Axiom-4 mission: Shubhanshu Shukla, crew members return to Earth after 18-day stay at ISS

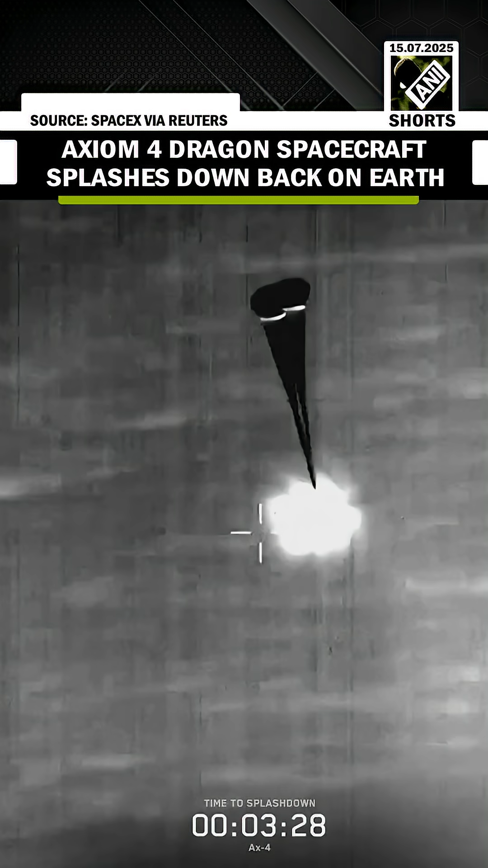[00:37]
Great view. Drogue parachutes are deployed.
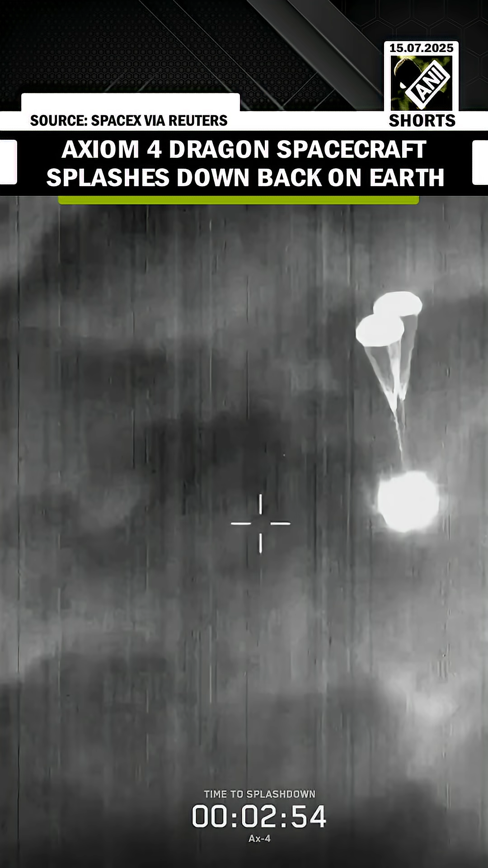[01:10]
Those drogue parachutes are fully deployed now. So we do expect those main parachutes to deploy here shortly.